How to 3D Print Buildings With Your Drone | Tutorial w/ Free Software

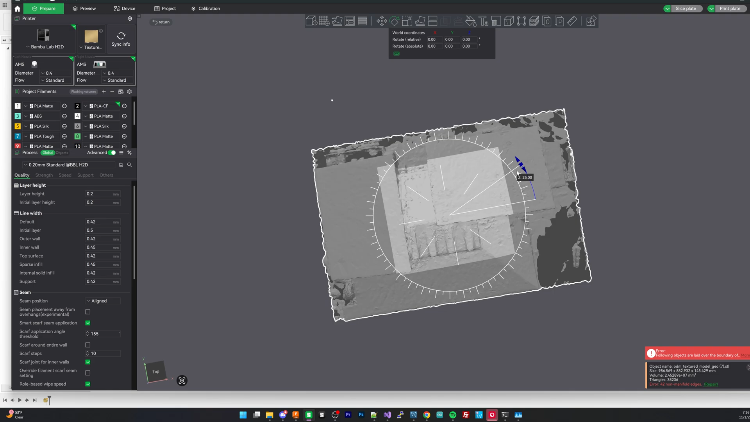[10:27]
down far enough in the bed so it only slices what we want to print which basically means
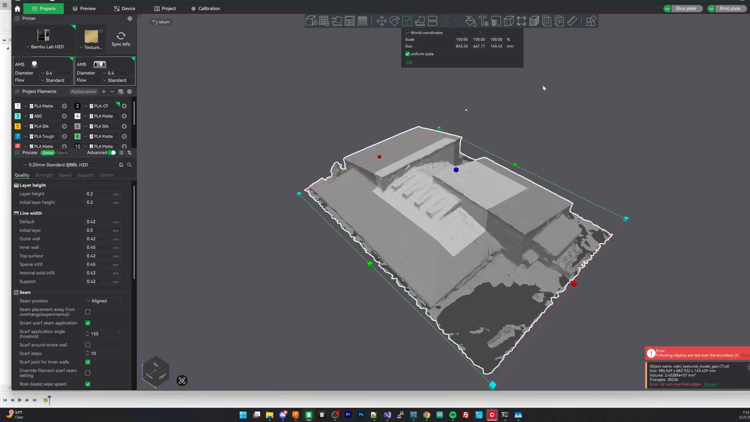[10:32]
that if we have like bushes or artifacts that we don't necessarily want we want to make sure that the model
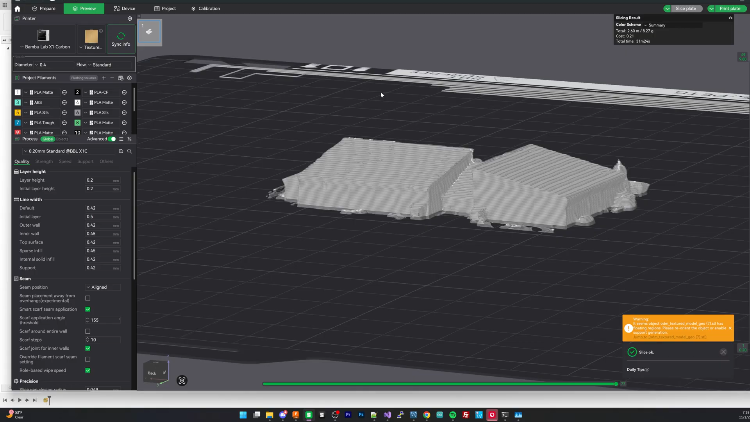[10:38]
itself is just far enough down so only the building is printed and then that way we have just what we want printed.
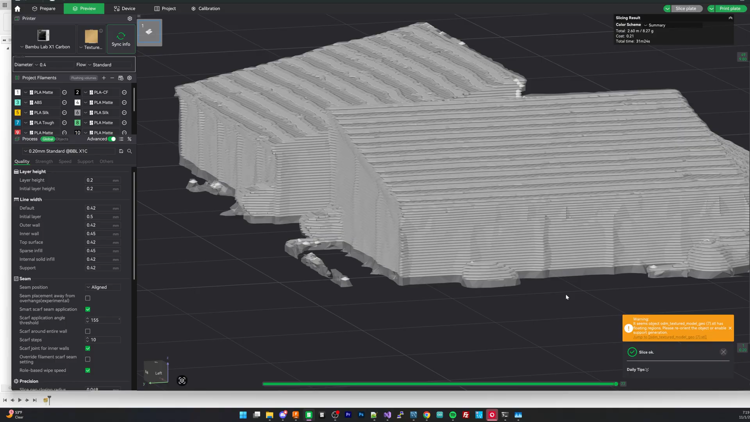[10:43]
Now you might need a little bit of finishing when you print the model there might be some small pieces or something like that but overall we have the model here and we're ready to go so let's